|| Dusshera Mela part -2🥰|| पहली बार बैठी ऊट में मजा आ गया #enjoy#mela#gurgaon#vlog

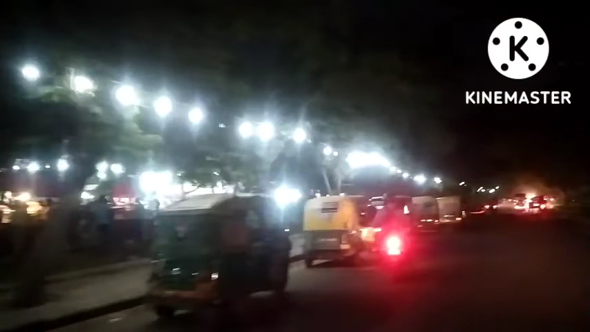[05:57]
ये देखो नाइट का व्यू कितना मस्त लग रहा है, एकदम लाइटिंग पूरी, और ये तो बहुत ही सुंदर लग रहा है।